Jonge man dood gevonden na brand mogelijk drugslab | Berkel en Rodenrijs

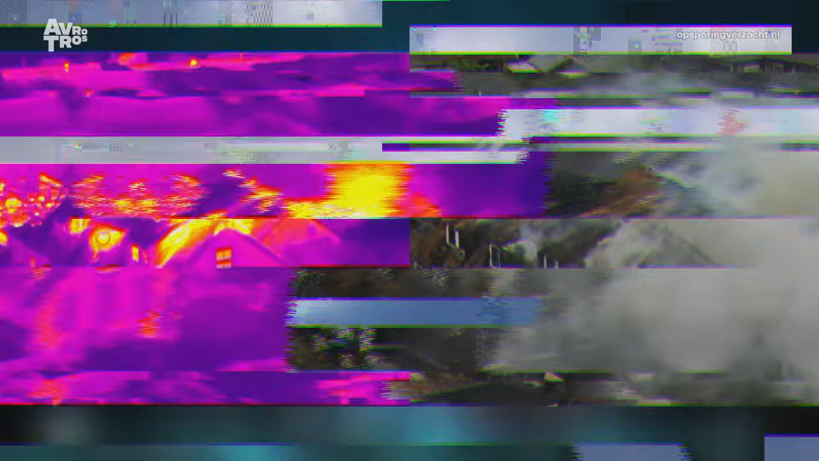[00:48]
Die drone maakte onder andere het warmtebeeld links waarmee door de rook kan worden gekeken. Zo'n warmtebeeld helpt bij het bepalen waar je effectief en veilig kunt blussen.
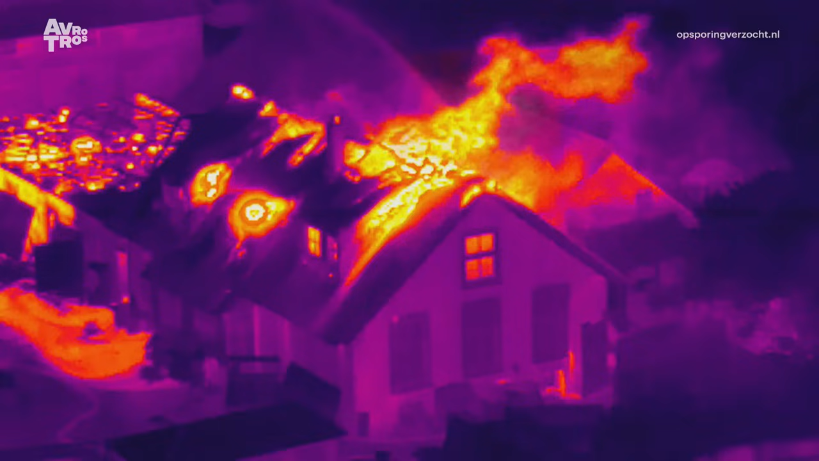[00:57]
Maar kan soms ook zien of er nog mensen binnen zijn.
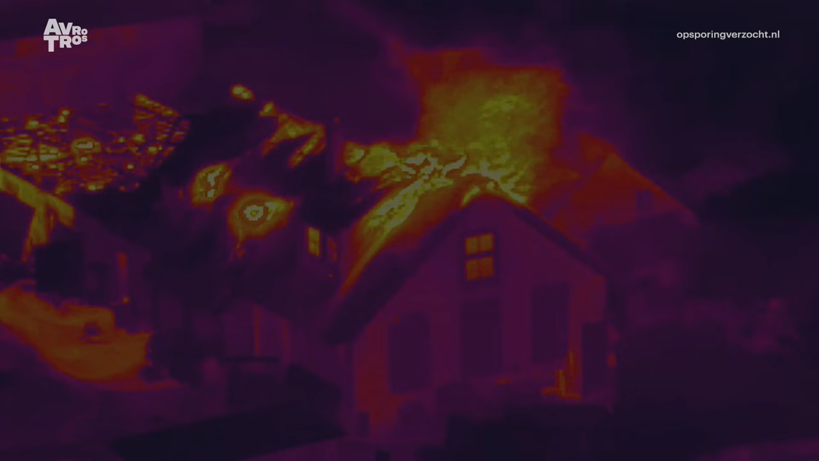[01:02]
Dat leek hier niet het geval.